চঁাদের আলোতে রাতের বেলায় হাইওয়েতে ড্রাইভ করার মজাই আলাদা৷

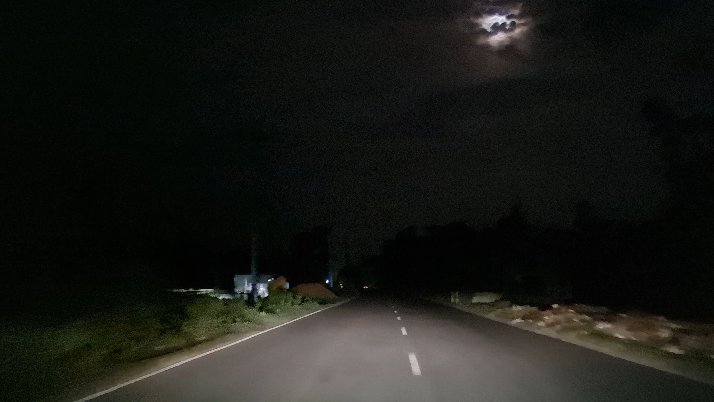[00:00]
আসসালামু আলাইকুম ভিউয়ার্স, আজকে পূর্ণিমার রাত, চমৎকার লাগতেছে, অসাধারণ লাগতেছে, এটা আসলে বলে বোঝানোর মতো না।
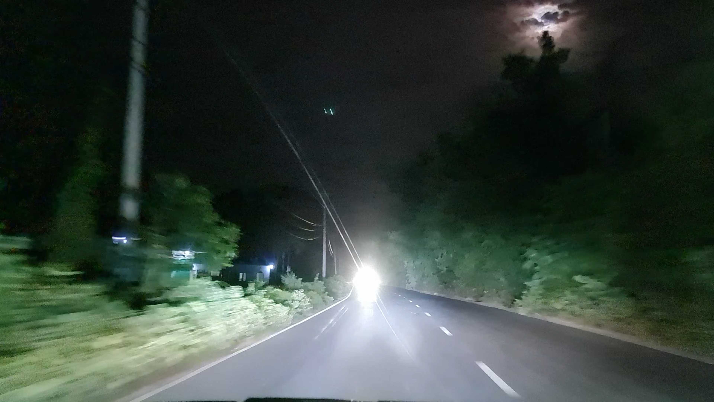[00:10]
হাই বিম একটা দিয়ে রাখছে কোনো চাঁদের আলোটা, আজকে চাঁদের আলোটা অনেক বেশি অনেক বেশি, নর্মালি মানে ফুল মুন আজকে অ্যাকচুয়ালি, যার কারণে সে চাঁদের আলোটা এত বেশি লাগতেছে।
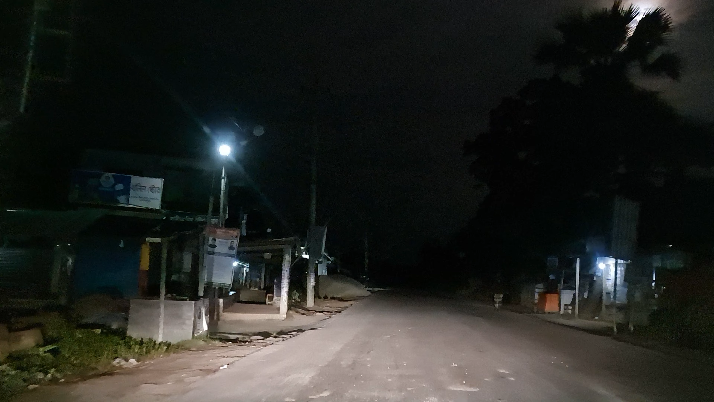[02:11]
চাঁদের আলোটা অসাধারণ আসতেছে, অসাধারণ অসাধারণ লাগতেছে চাঁদের আলোটা।